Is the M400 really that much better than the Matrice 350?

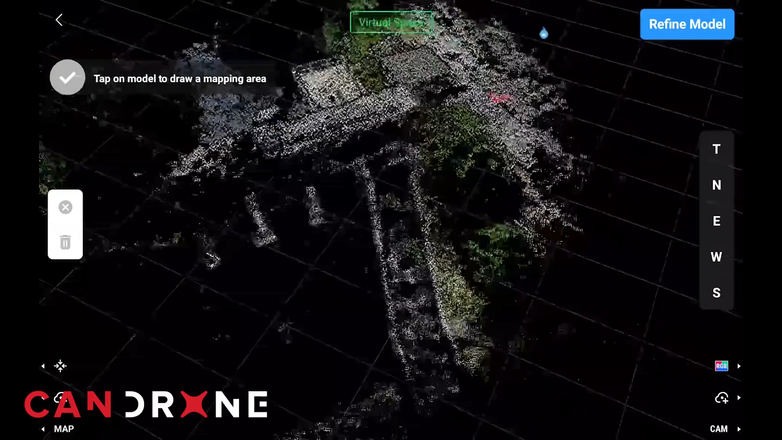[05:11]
All of that processing is done right on the controller which saves a lot of time in the long run.